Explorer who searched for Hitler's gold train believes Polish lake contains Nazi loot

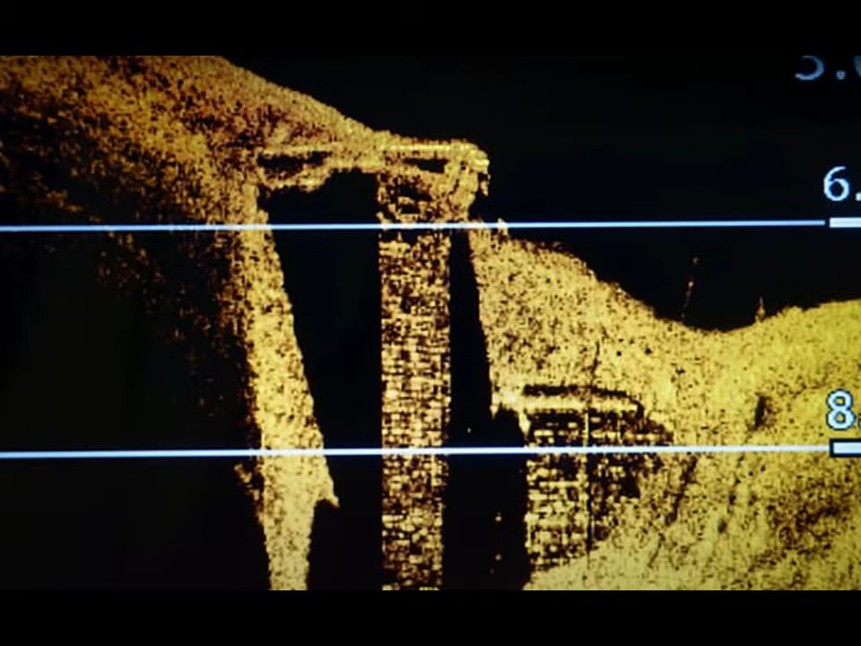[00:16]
Pyar Koper from Wojciech in southwest Poland said he had recently carried out a preliminary search of the lake 90 miles away using geo-radar and found steel which could belong to the trucks.